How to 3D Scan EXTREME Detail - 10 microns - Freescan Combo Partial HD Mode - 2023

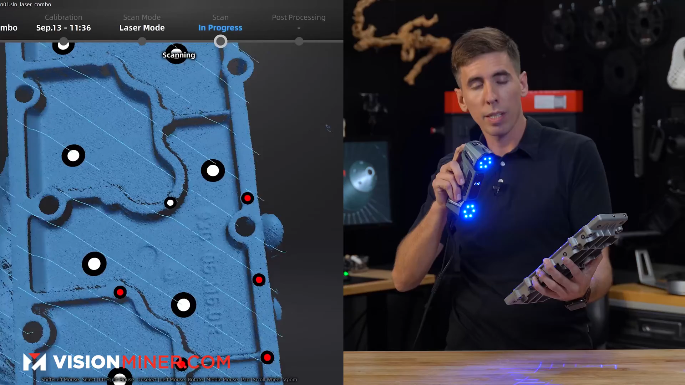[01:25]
Now I'm going to stop right there because we don't need any more of that. So what I'm going to do is I'm going to zoom in specifically on this area.
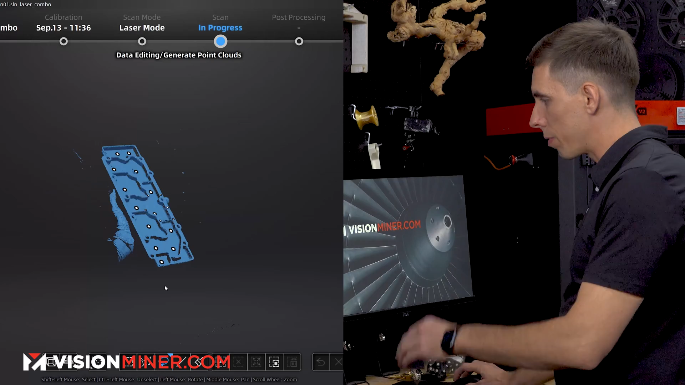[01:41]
You can see we've got my hand in there. All I'm going to do is select a little bit of the part, select connected domain. Now it's just the part and I can invert, delete all that extra data and apply the edit.
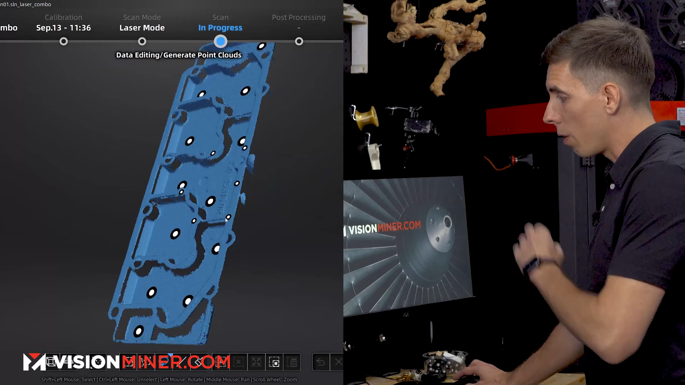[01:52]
Now I'm going to zoom in. And as you can see, my finger is still in there.
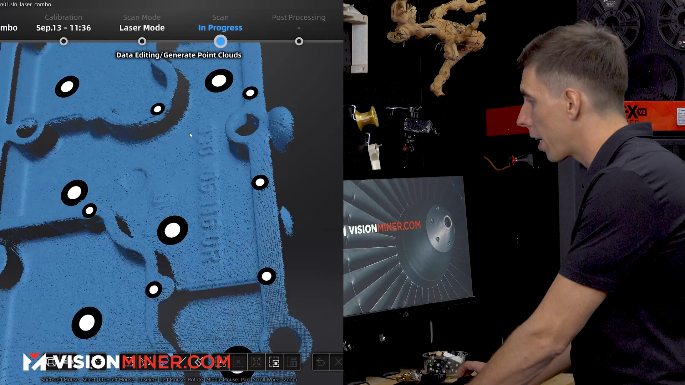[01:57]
It doesn't really matter, but we want to get this area in super high detail.
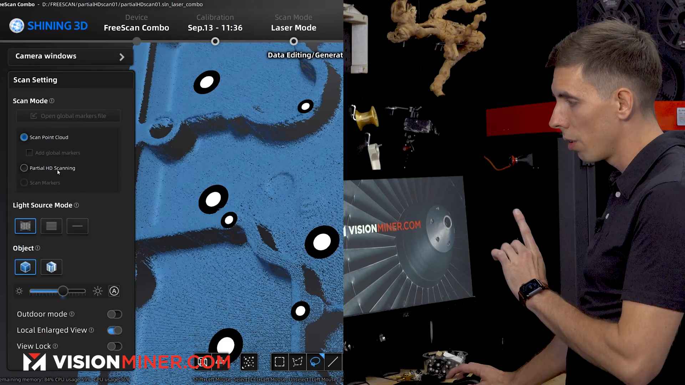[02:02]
So I'm going to go and click partial HD scan on the left.
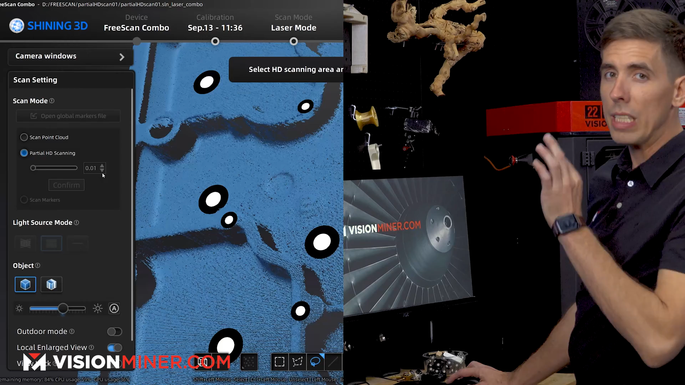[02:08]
I'm going to go all the way down to 0.01 millimeters. Technically this shouldn't even be possible because the accuracy is 0.02 millimeters,
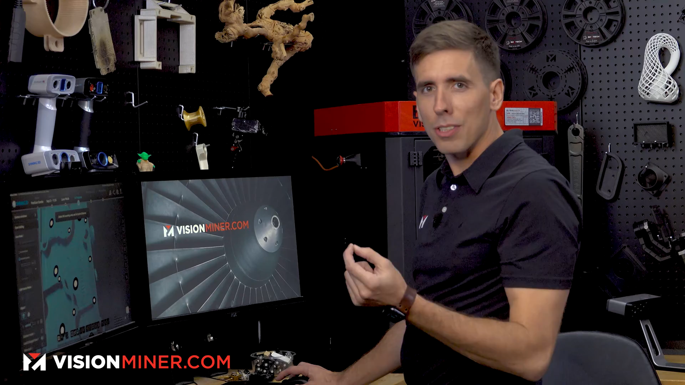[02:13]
but just wait and I'll show you the incredible results we get.
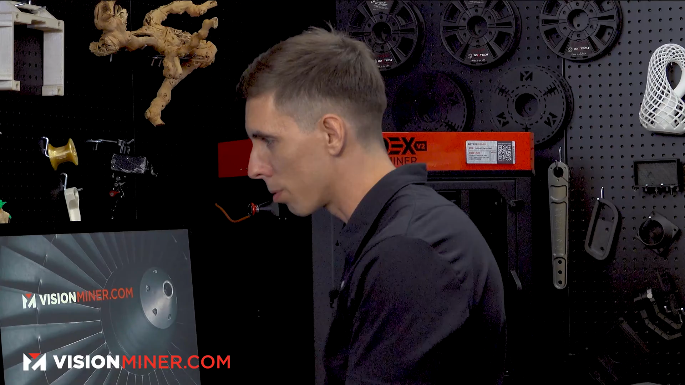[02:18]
Got that. I'm going to do auto exposure. It's already selected seven lines.
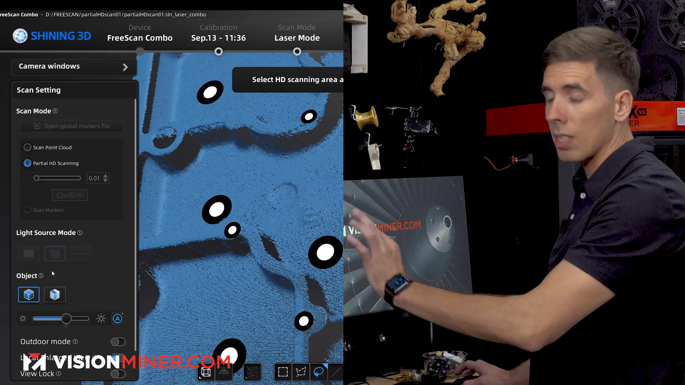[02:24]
Now seven lines, when you use them, it focuses it much closer. So we're going to be scanning much closer to the actual object. And now I'm going to select the area we want to get the super high detail in.
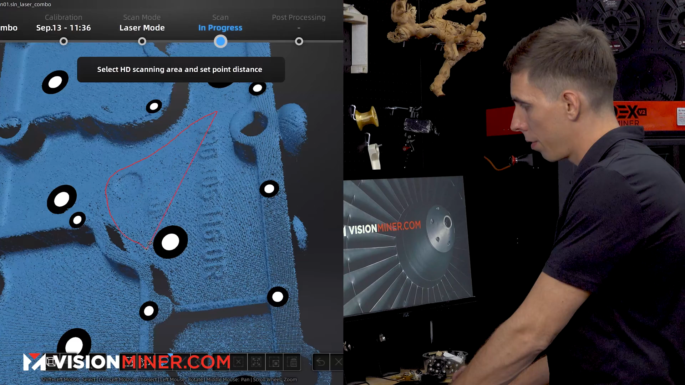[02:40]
So I just hold shift and I'm going to grab everything around here and then I hit confirm. Yes. It's going to delete the data, cannot be restored.
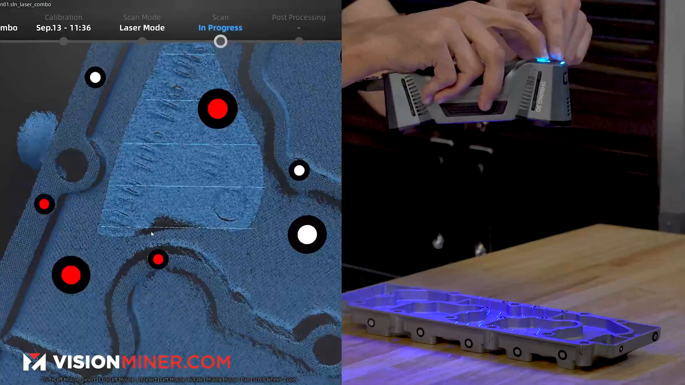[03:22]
I'm going to watch the light on the back of the scanner to make sure that I'm staying in a good distance in the green zone. If I go down too far, it'll turn yellow and then red. That's too close. And if we go too far, it'll turn light blue and then dark blue. I want to try to keep it in the green and I'm only focusing on that area.
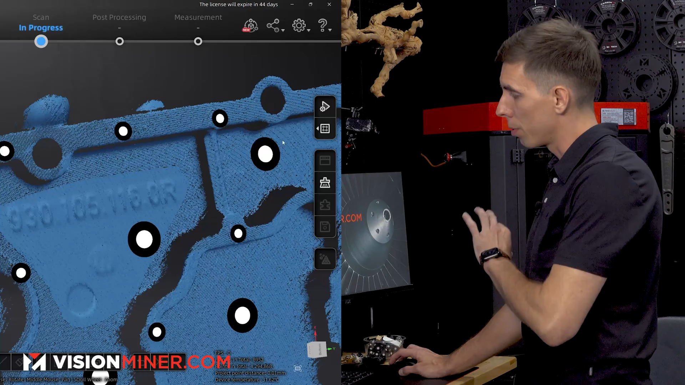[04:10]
Now this is going to improve significantly just by hitting this button right here to optimize and generate the point cloud.